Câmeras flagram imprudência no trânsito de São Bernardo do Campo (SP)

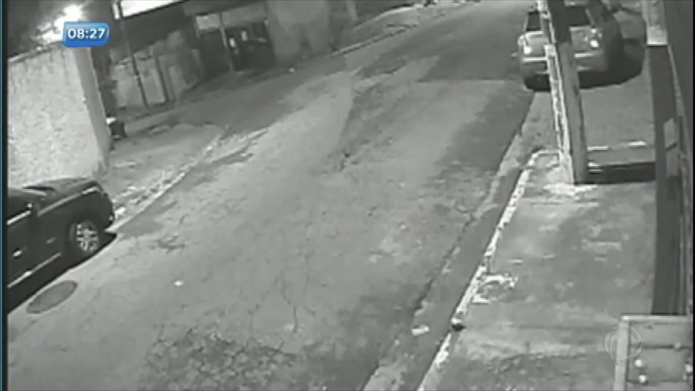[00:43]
O carro sobe na contramão, o motociclista vem acelerado, bate de frente com o veículo e é arremessado Repare que o passageiro ainda abre a porta,
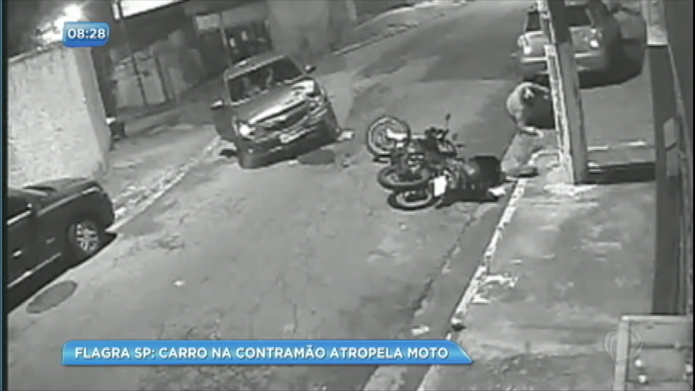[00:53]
mas desiste de descer O motorista dá ré e foge, sem prestar socorro Luiz é o piloto da moto,